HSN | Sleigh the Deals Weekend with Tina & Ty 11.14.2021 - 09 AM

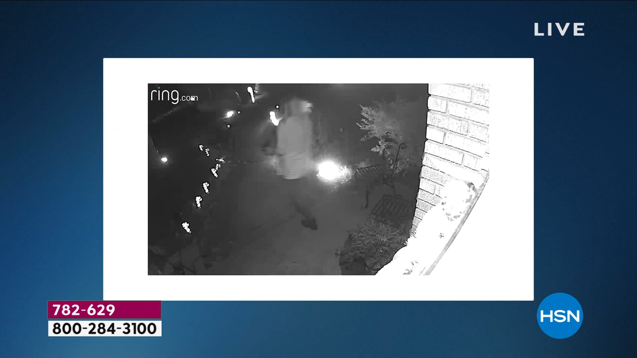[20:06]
evening that posted videos of this woman stealing packages off their porch
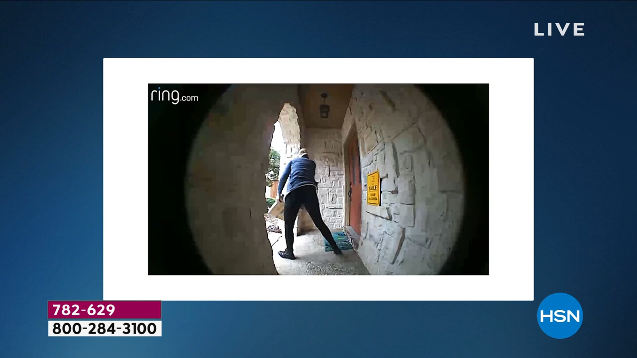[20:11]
to have someone just walk right up to your house and take something to put a face to that action
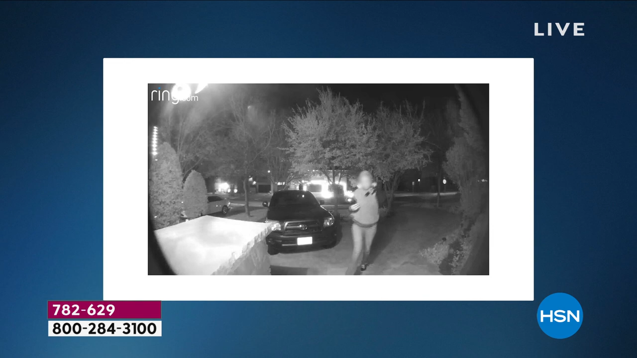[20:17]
and to actually see that occur gave us the ability to do something about it immediately our fellow
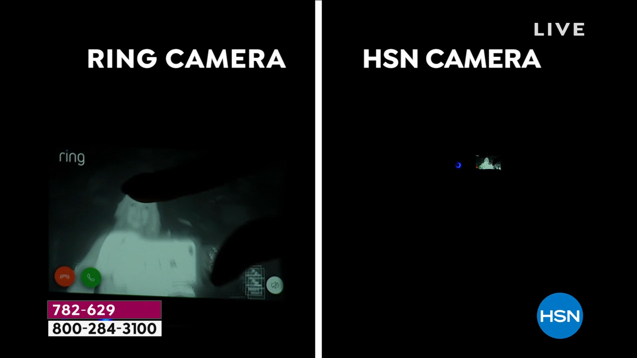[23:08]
quality with ring and i'm pinching and zooming in i'm able to get closer and those hsn cameras we know they're hundreds of thousands of dollars right and what do they